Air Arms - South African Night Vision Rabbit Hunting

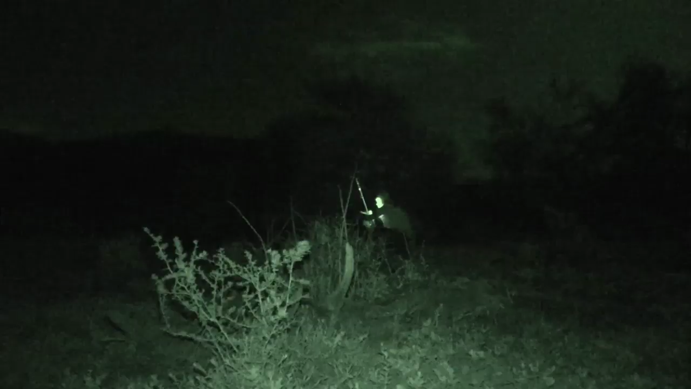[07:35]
We decide to lie low and wait for another hare to appear. There are plenty in this area and we know it's only a matter of time before we get another opportunity.
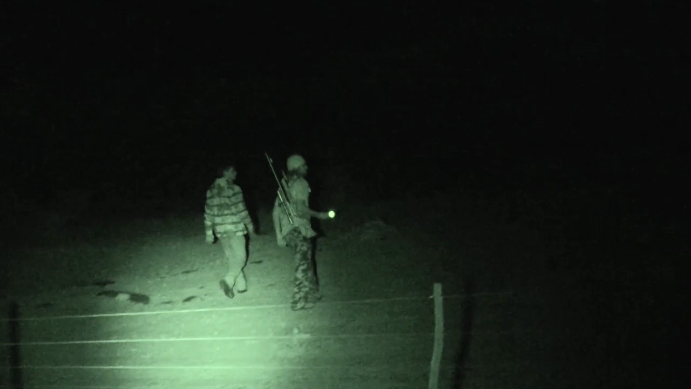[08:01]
We retrieve hare number 4 and then it's straight back to business.
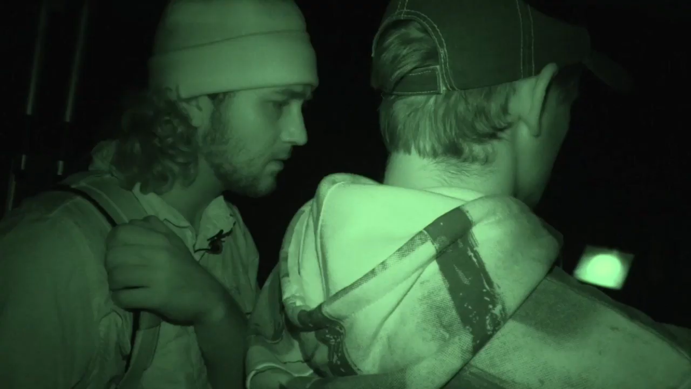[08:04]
We keep on searching until we get another opportunity. A 5th scrub hare presents itself and we stalk within range.
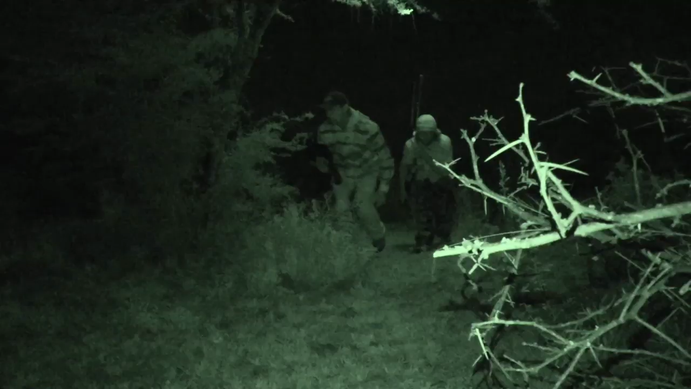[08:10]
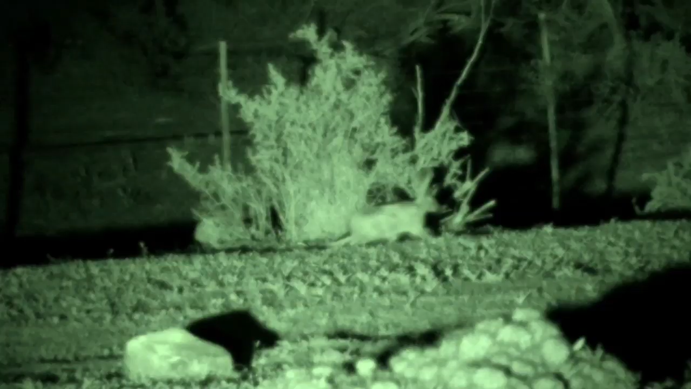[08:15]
We set up for the shot, but he hears our movement and tries to make a break for it.
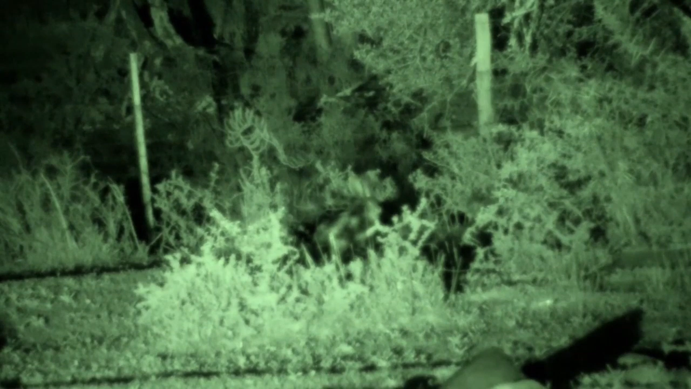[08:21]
The shot's a really long one at almost 70 meters, but I drop him in his tracks with a shot to the heart and lungs.
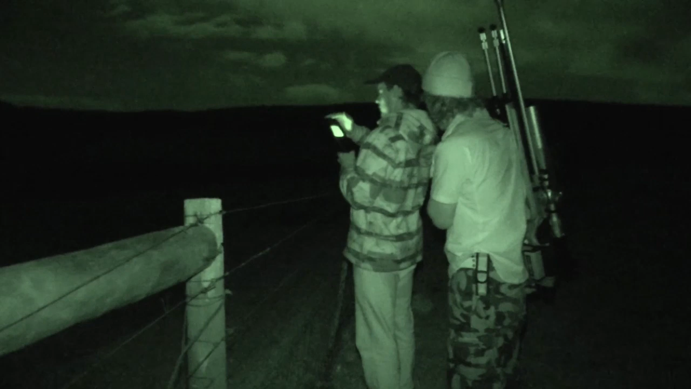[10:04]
So far, the spring hares have done a really good job of eluding us, and as we keep on searching, we realize it's not going to get any easier.
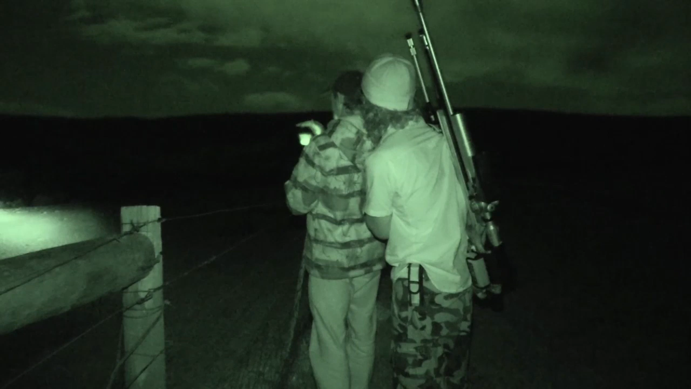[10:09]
We scan field after field, the spotter allowing us to see any animals within 500 meters.
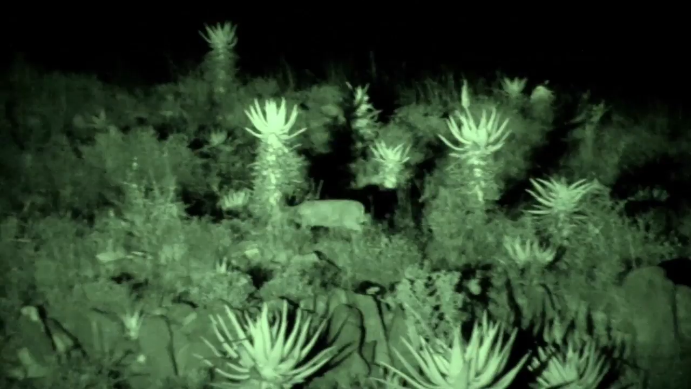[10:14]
There are plenty of buck about and the odd scrub hare or two, but no spring hares yet.
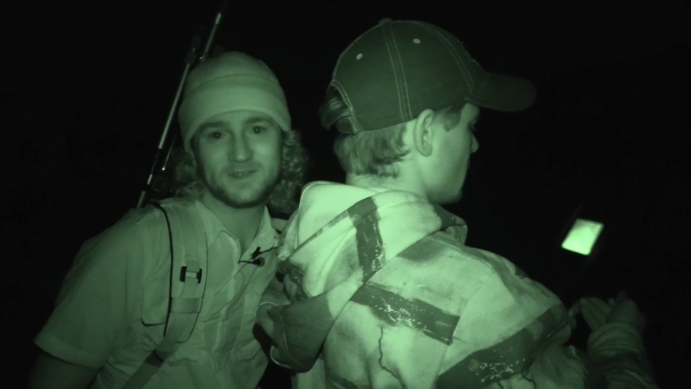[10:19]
There's a lot of scrub hares, but no spring hares on this field, so
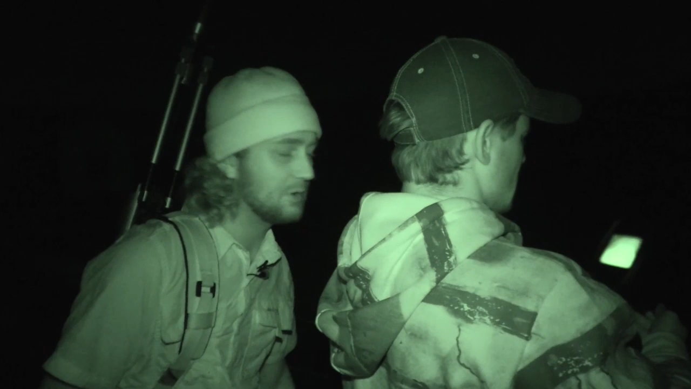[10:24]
we've taken quite a few scrub hares already, so we have to exercise some self-control now.
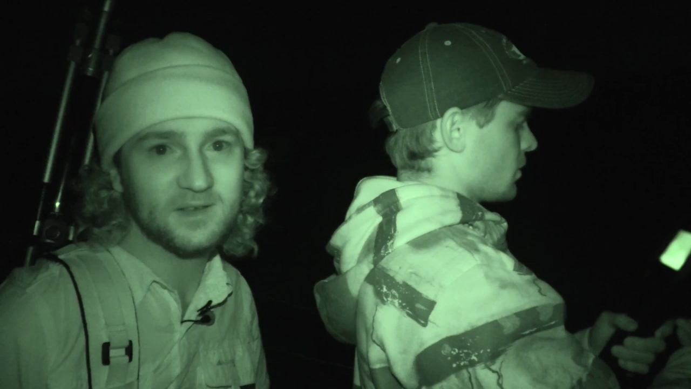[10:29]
But self-control is a very important part of hunting.
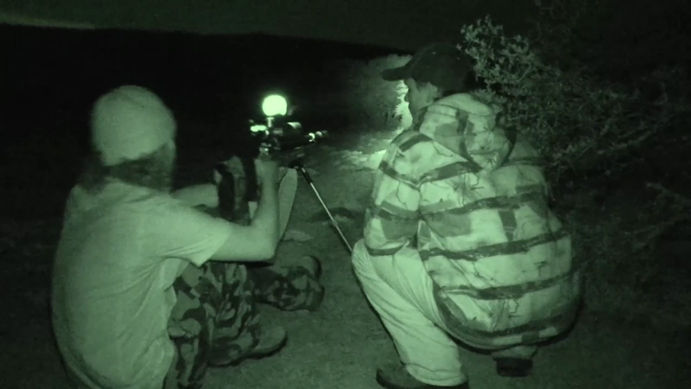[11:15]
Should have found him first.
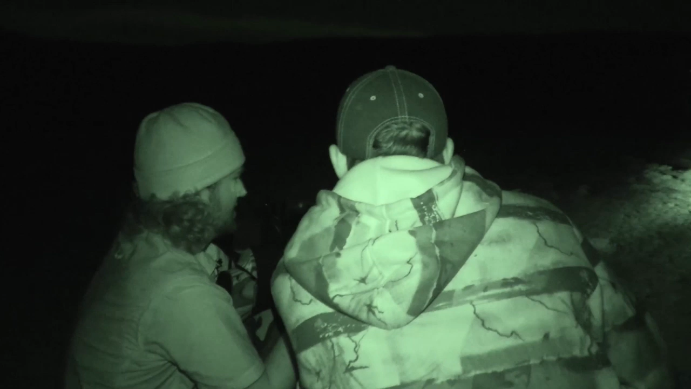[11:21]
Okay, there he is. I finally got that second spring hare I've been looking for. A scrub hare moves in right behind him, but we leave it for another night.
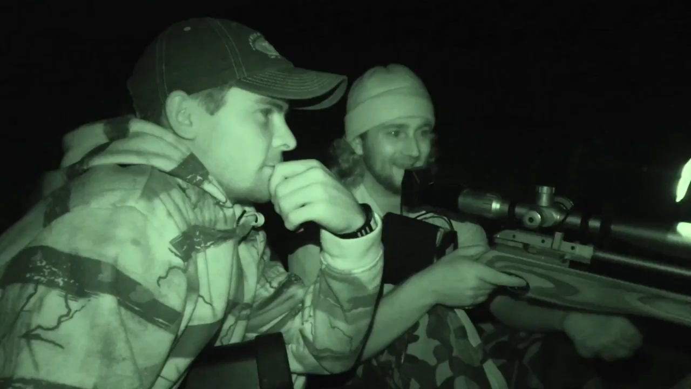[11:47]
Nice. Nailed him, eh? Well done. Thanks. Good shot. Nice. Just as we thought they weren't there anymore, we spotted that one, managed to sneak up close enough for the shot. Just as we thought the night was over, we managed to get the last one.
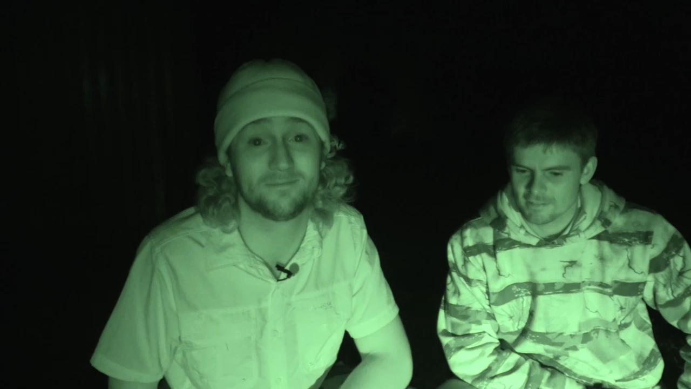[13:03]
We had a full moon and some horrible weather, but it seemed to clear up quite nicely, and we managed to get a really decent haul.
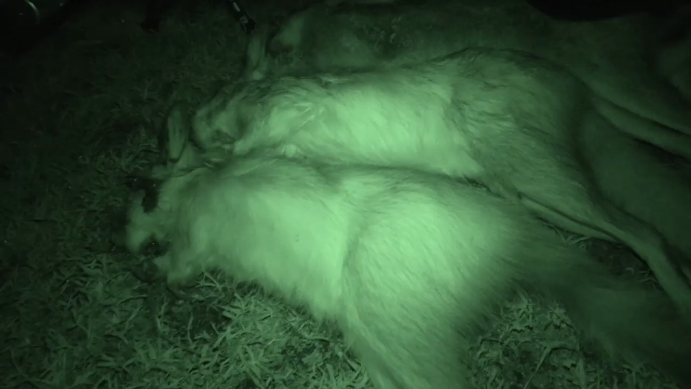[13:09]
We got 5 scrub hares and 2 spring hares, which is a really, really good haul for an air rifle hunt.